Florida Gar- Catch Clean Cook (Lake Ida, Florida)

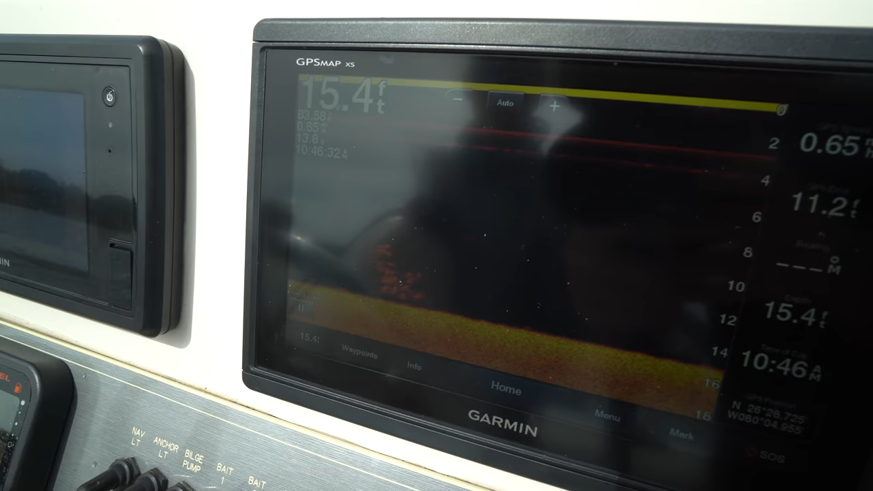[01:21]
On screen: depth 15.4 ft
If you look at the screen, you'll see these big pods here and what we're looking for is we're looking for one that goes from the top as far to the bottom as possible and then long on the screen.
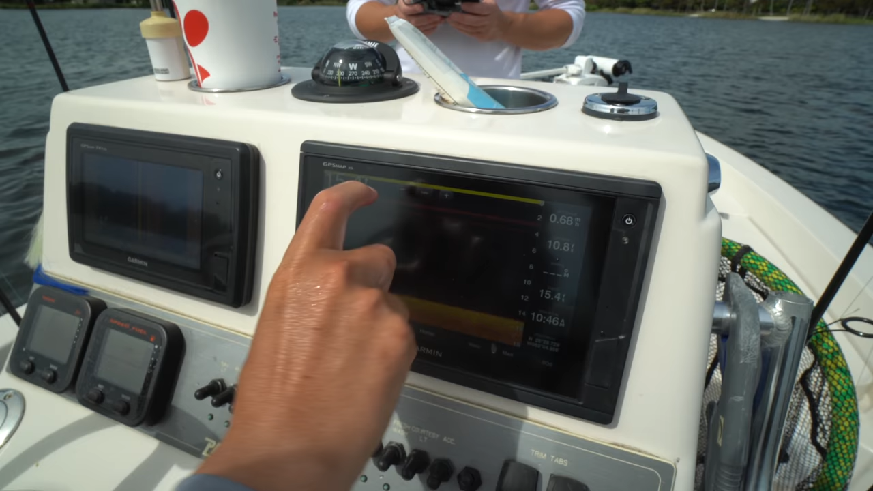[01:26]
So as we go over it, you know, it's going to be a really big school of bait.